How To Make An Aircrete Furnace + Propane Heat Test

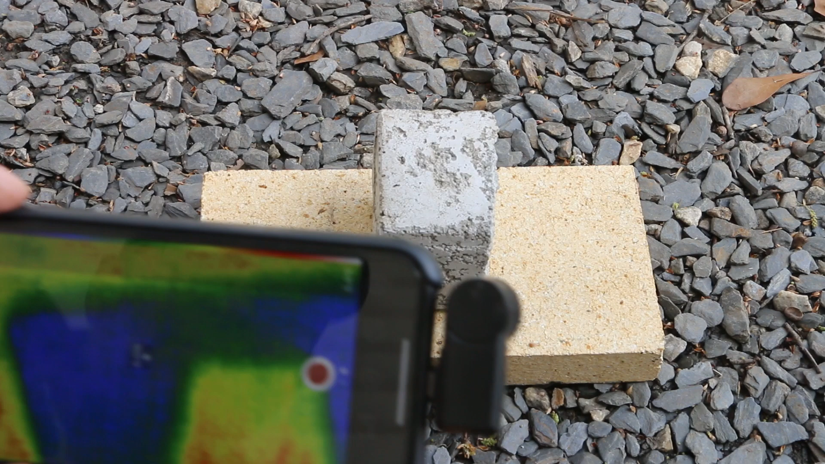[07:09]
this block as we apply heat
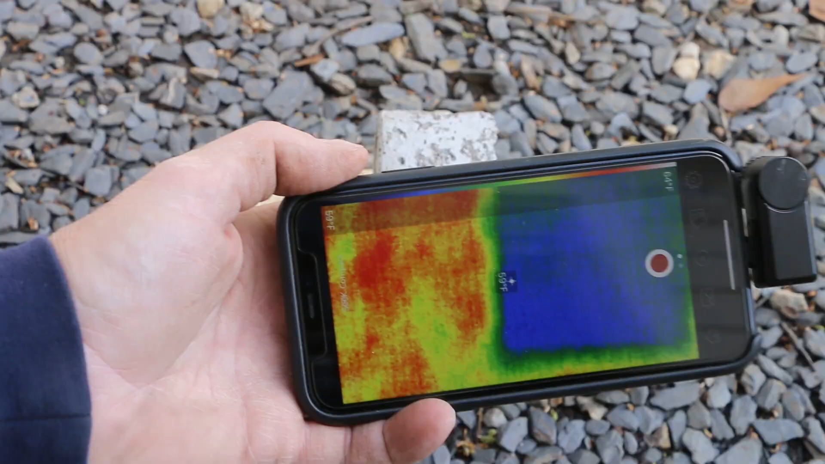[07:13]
there's our cool block
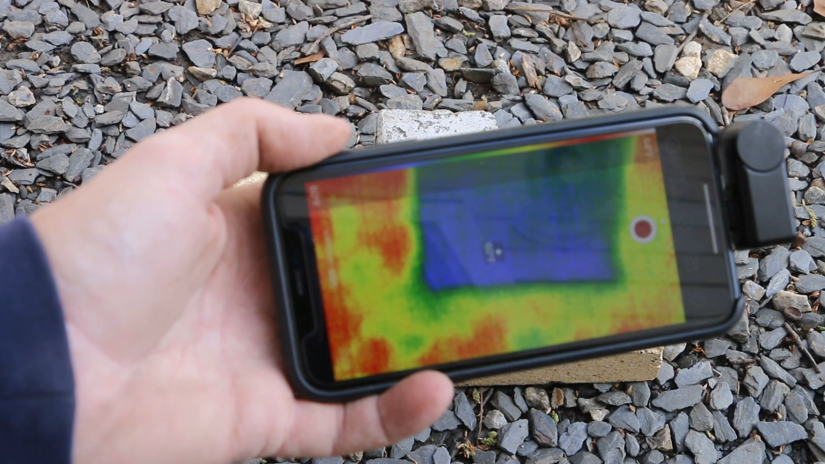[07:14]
of aircrete right now let me heat it up
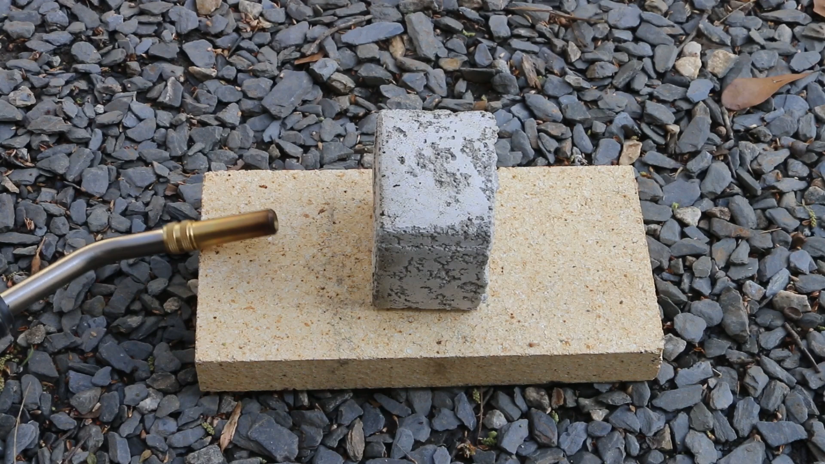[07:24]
the propane torch is running about 626 degrees on
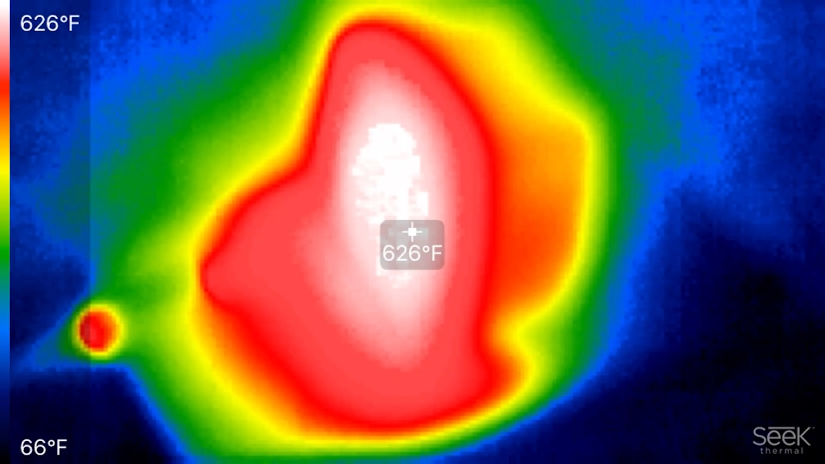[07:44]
On screen: spot 626°F, scale top 626°F, scale bottom 66°F
the hot side of the block let's check the other side
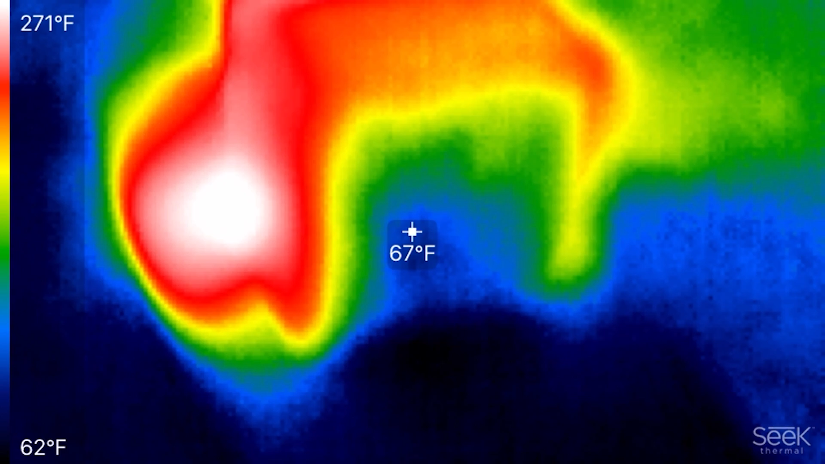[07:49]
On screen: spot 67°F, scale top 271°F, scale bottom 62°F
on the other side of the block it's hovering between 67 and 69 degrees
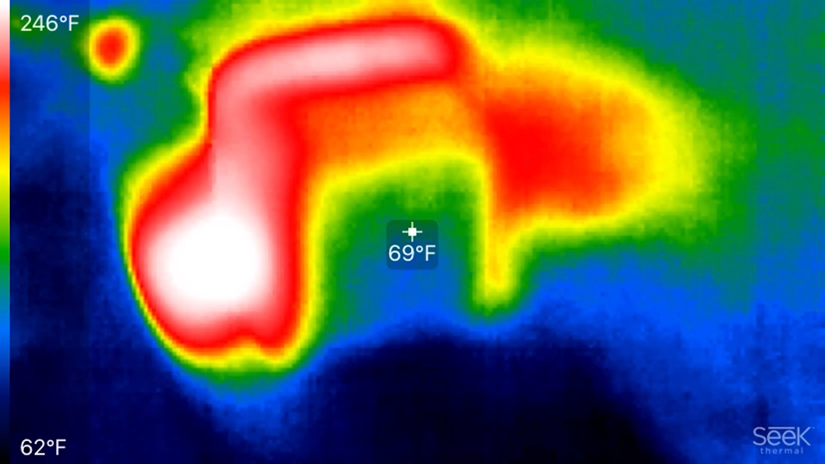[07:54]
On screen: spot 69°F, scale top 246°F, scale bottom 62°F
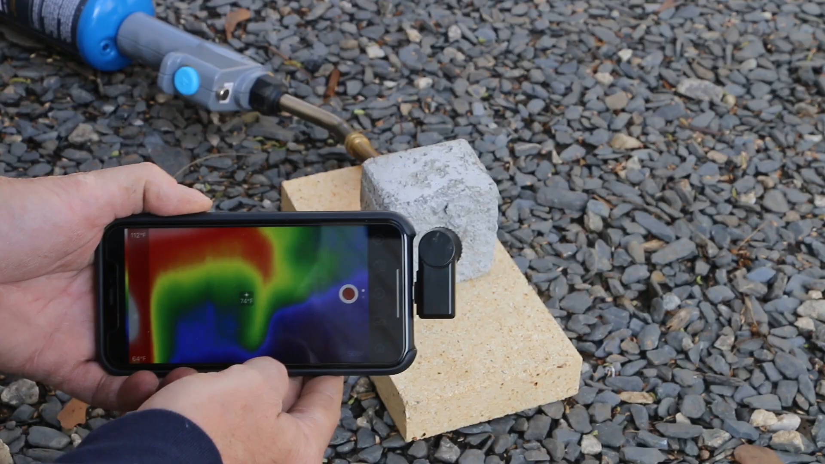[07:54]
that's pretty cool literally that's cool that intense heat hitting the block